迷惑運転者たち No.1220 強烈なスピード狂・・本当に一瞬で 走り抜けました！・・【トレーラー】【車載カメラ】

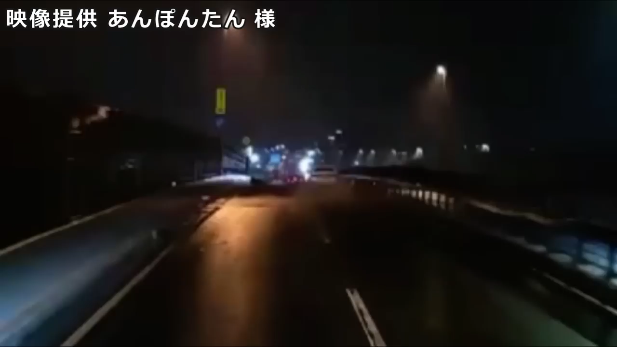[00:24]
何考えてんだこいつ。何も考えてねえの。あ、さすがに自分でも暗いと思ったか。